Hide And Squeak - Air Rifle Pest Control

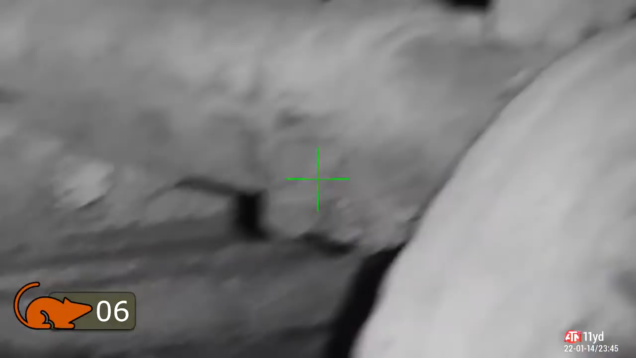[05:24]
I missed it on the first pass. But I got him on the second pass. I saw the glow from the IR in his eyes.
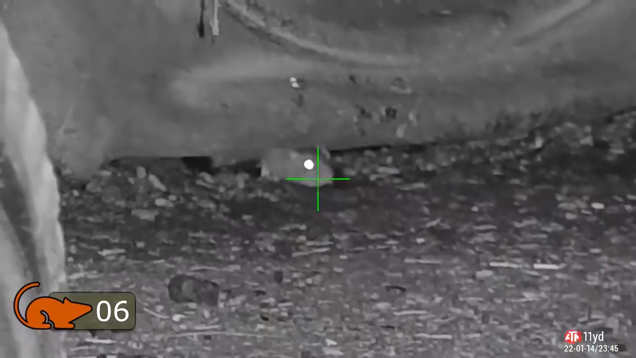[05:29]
So I put a pellet in there. He didn't jump out.
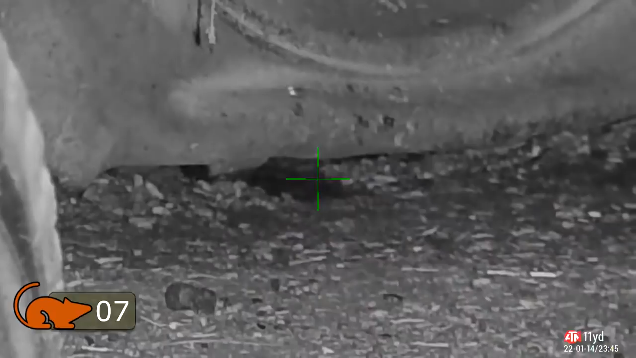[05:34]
So I thought I'd quickly check to see if I got him. And the thermal shows heat signature.
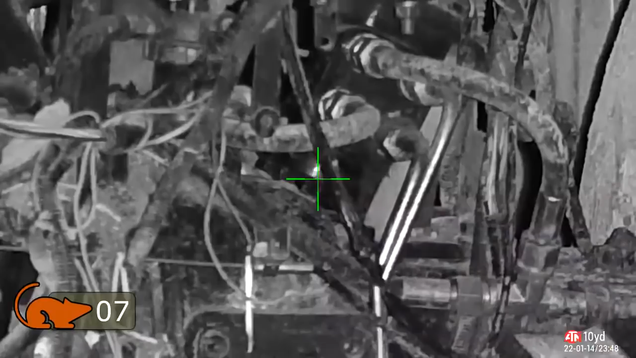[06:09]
And damaging. That anymore. You can see on the thermal. Where they come in on the right hand side.
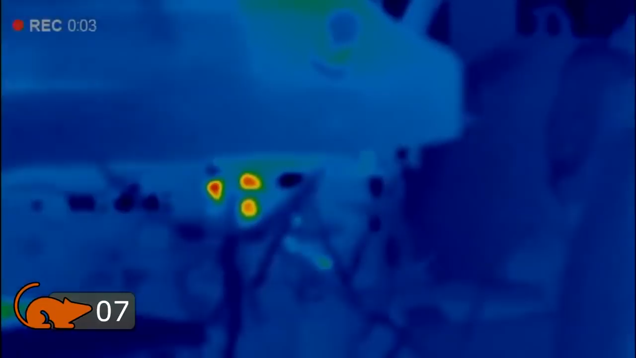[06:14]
They're huddled together in the middle. And that heat patch at the top there. That's where the nest is.
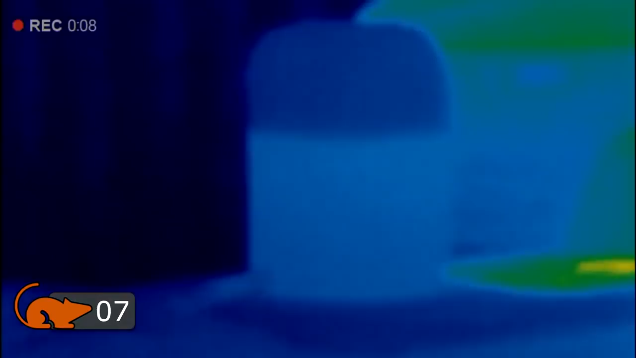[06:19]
I only found that by chance. Because. After a while. I got fed up.
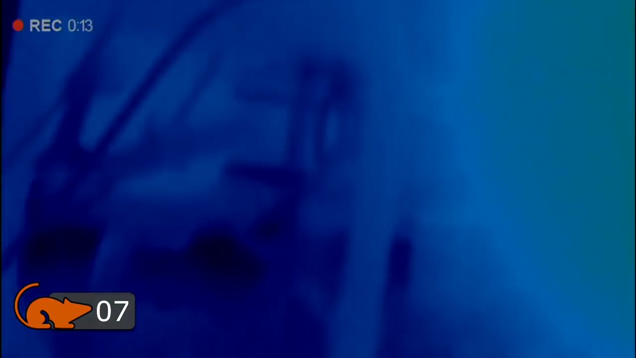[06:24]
Of watching them in there. And not being able to shoot them. So I chased them out.
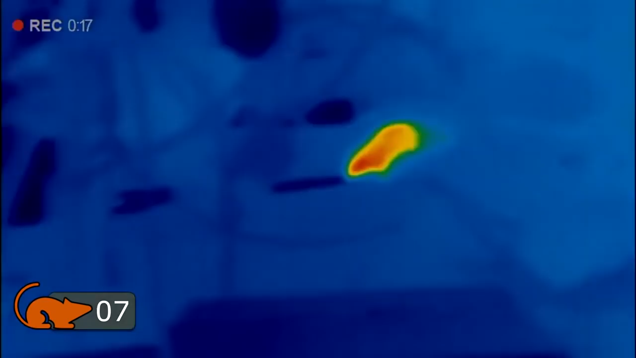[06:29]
And I'll show you how I did that soon. Now Steve is now wandering around the machinery.
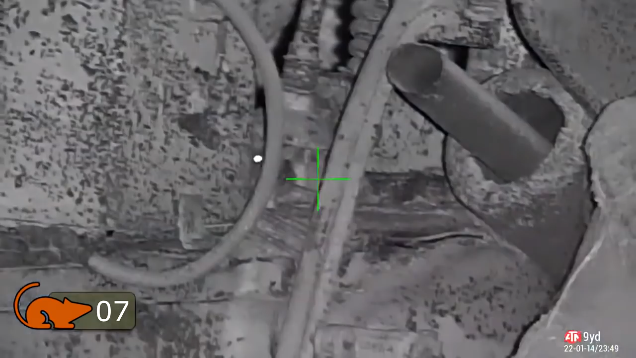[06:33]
He's about to see what a GSB looks like. Crunch.
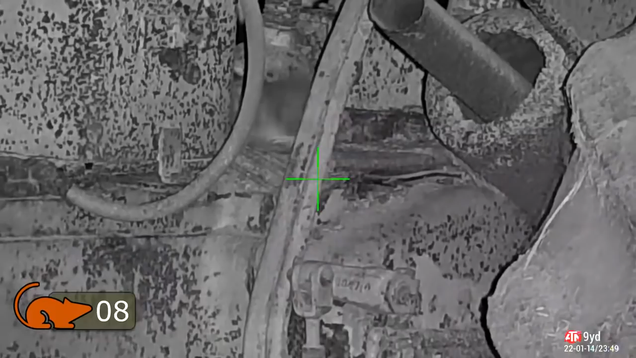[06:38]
Just turned his head inside out. Kicks himself across to the side of the tractor.
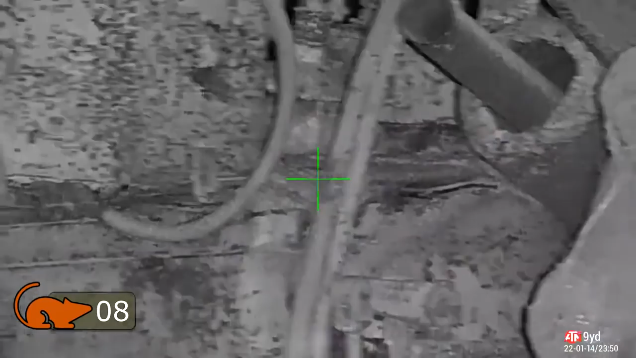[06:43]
And straight out onto the floor.
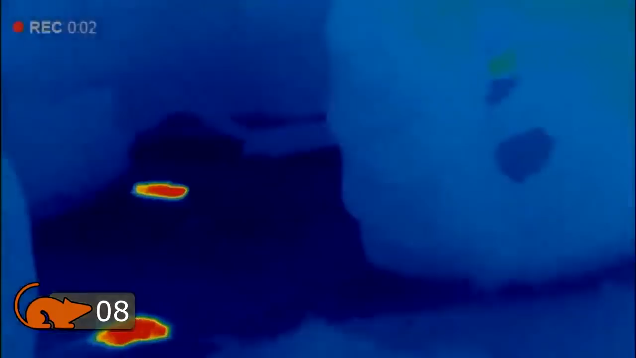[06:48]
You can see him there at the top of the picture there on the thermal. Now across the left hand side here. Oh.
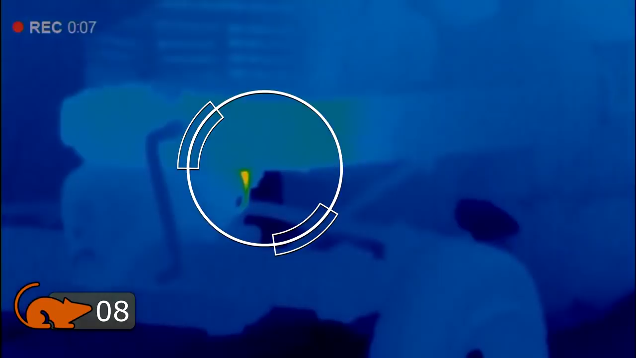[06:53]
There's a rat tail. I love that. Across the left hand side here.
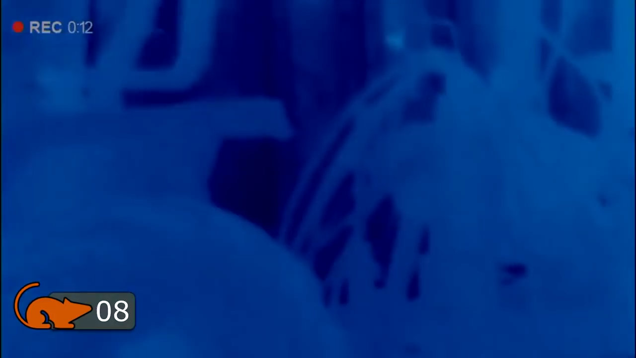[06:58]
This is the track that I was pointing at earlier on. You can see where they are all hiding.
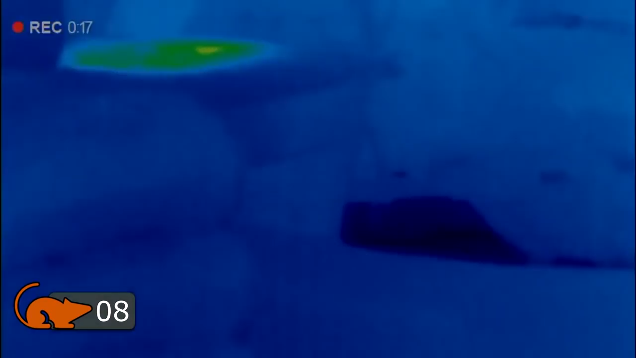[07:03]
The nest. And the little huddle. Which is all this area here. If you remember.
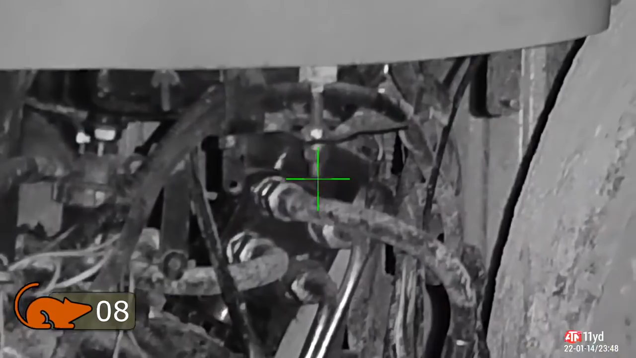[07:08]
So I'm going to get in there soon. And I'm going to chase them out.
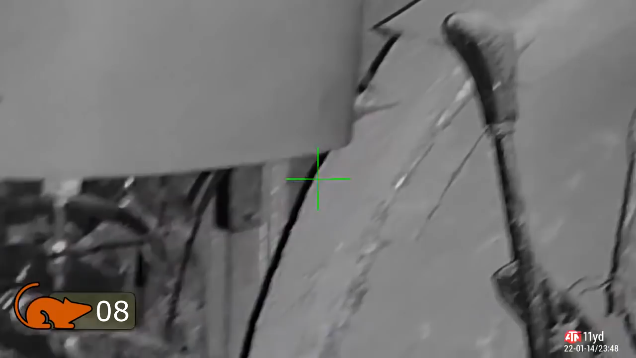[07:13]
The deal saw before I came out on the shoot. Decided to fill the magazines.
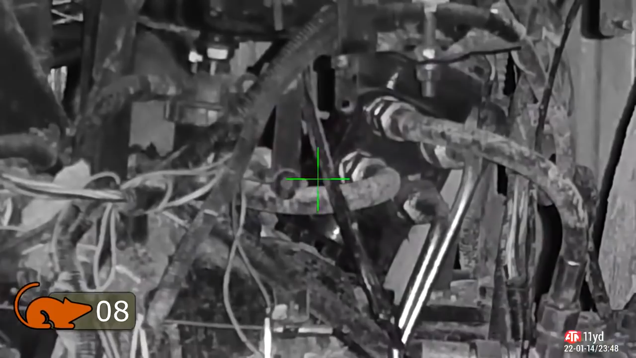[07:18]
Before I packed the gun up. I got my three year old daughter to help me out. And this is why.
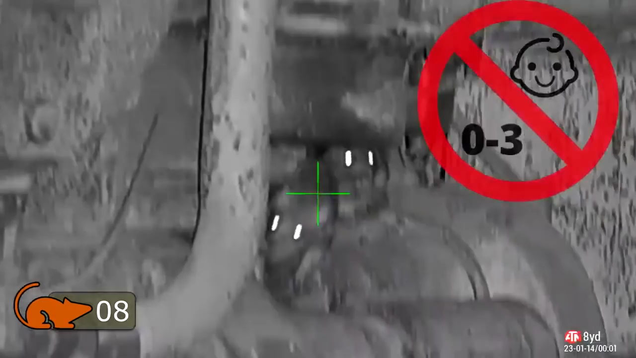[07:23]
It wasn't a very good idea. Empty. Let's try again. Empty.
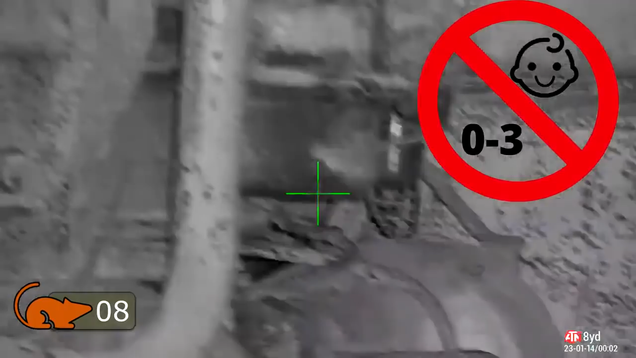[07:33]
She loaded the first slot on the magazine. And put it back in the box. I thought the magazine was full. When I checked it.